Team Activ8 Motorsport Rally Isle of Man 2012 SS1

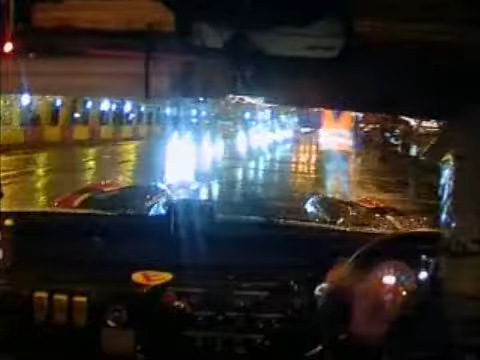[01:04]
Start line. Go on. Who are we watching? Yep. Stop that. Just stop that. 30 seconds and you're watching that board, okay? Yep. 32 you're going on.
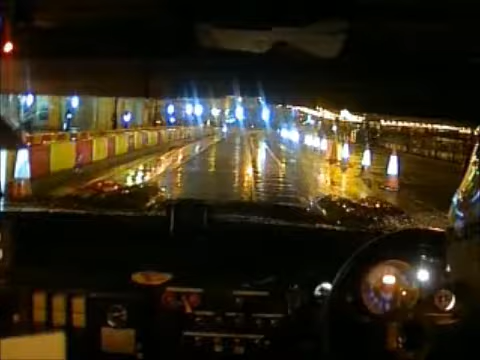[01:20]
You know where you're going? 150, 90 left. Yep. Okay. 5, 4, 3, 2, 1. Stop. Watch your stance. 150 to 90 left. Very narrow. Watch your curves.